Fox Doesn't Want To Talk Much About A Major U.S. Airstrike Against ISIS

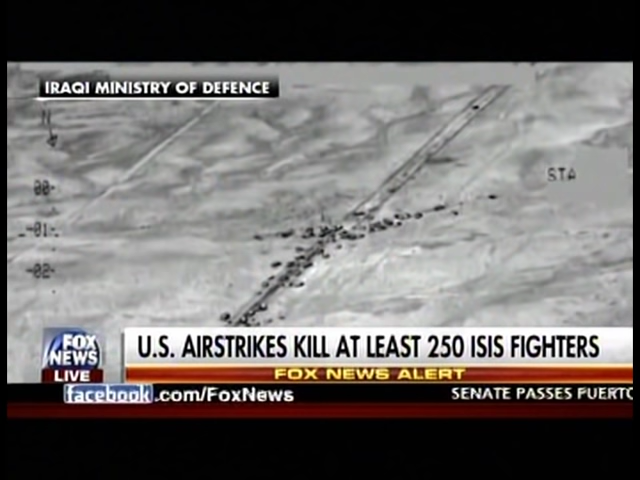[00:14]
A Pentagon official confirming to Fox News that a series of U.S. airstrikes has killed at least 250 ISIS fighters who were driving in a convoy outside of the city of Fallujah. At least 40 vehicles were also destroyed. You can see the video of some of these airstrikes right now. The airstrikes now ranking among the deadliest ever in the military campaign against the Islamic State.